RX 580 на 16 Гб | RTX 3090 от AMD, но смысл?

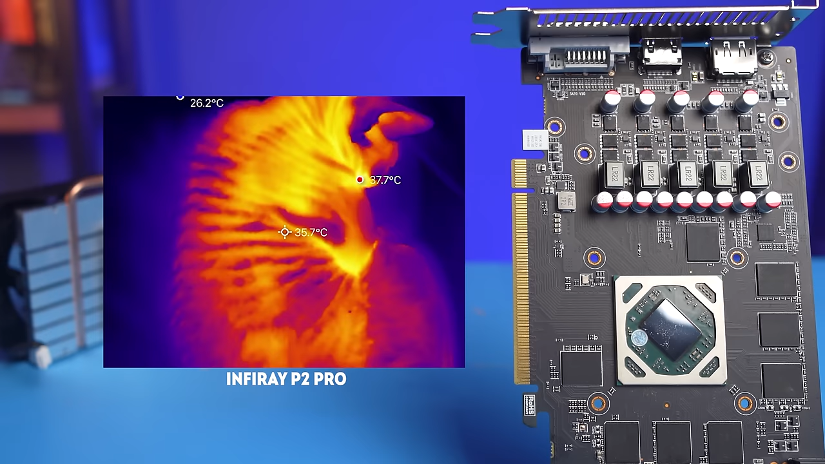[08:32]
On screen: spot 35.7°C, max 37.7°C
В итоге, спустя 15 минут теста, память с обратной стороны платы греется выше 80 градусов. По меркам современной GDDR6X это нормально, но вот для GDDR5 это уже критические температуры. Причем их можно было снизить, но, увы, китайцы решили, что сойдет и так. В нашем случае нам интересна максимальная производительность карты,